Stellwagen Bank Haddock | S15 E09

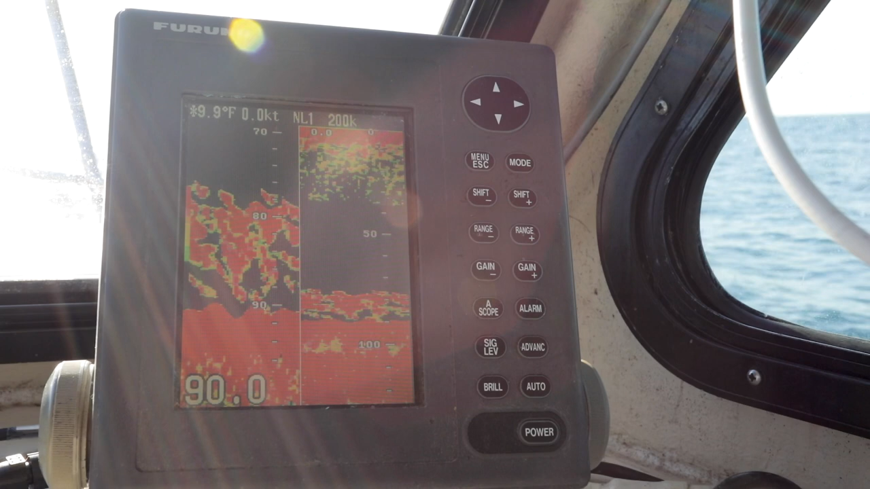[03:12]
What's nice about this is fishing in 80, 90 feet of water.